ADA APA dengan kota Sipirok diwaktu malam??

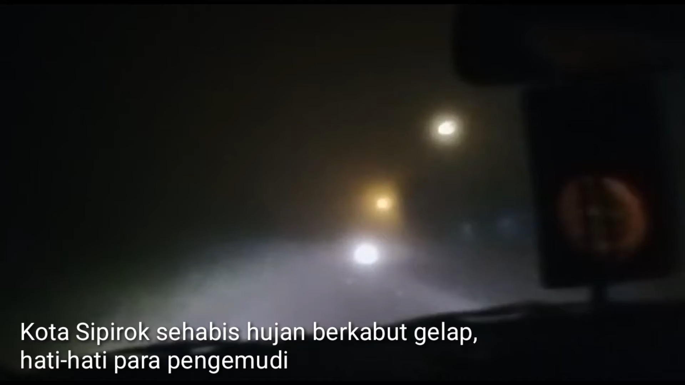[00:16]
Nampak sama sekali, woy. Mas, santai aja. Kucing ada tengah itu. Ada kucing itu.
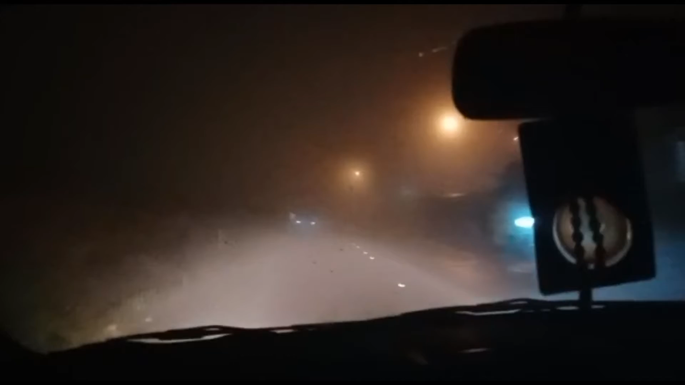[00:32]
Masalahnya ada juga yang lubang sebelah kiri itu. Inilah kelemahannya kalau si Pio Kin. Berembun. Ini yang namanya asap. Ada yang sumbernya dari api, ada yang sumbernya dari air. Gak mungkin ada asap kalau gak ada api, kata orang. Asap belum tentu dari api.
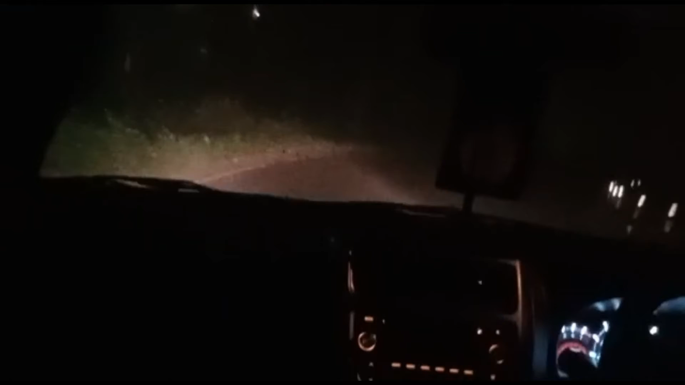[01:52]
Langsung, tapi cuma di sana. Mobil pun enggak ada nyampe. Ada mobilnya enggak ada. Orang di sana orang. Ada mobilnya kan, Bang? Aku enggak nampak. Kalau di sini enggak malah kabur. Udah gini aja kalau misalnya apa? Kita bawaan aja orang tunasi. Susah buat jalan. Orang tua itu. Jalan. Gigi, okay.